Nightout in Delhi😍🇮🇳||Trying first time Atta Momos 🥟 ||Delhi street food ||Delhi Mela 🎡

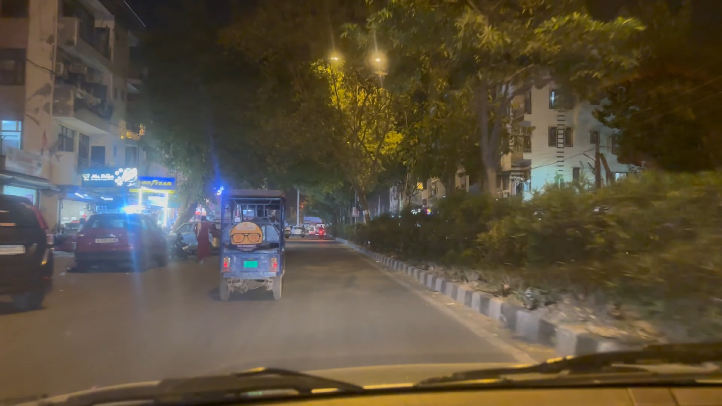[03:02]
गाइस मैं आ गई हूँ, ये देखो आपको दिखाने के लिए व्यू।